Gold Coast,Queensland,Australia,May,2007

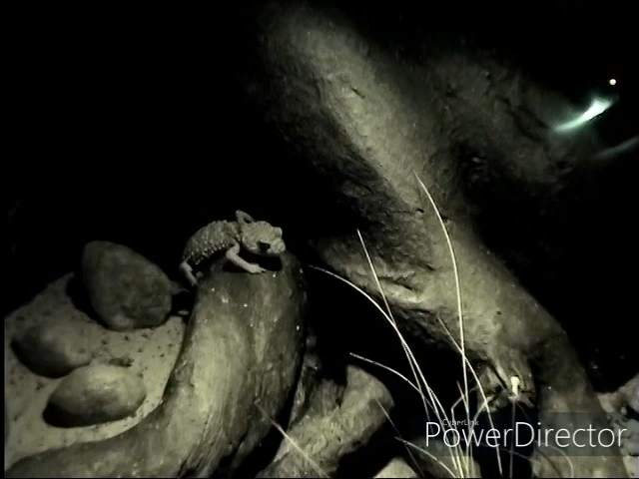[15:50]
There's something over there. Look at the long tail. Look at it. Just sitting on that.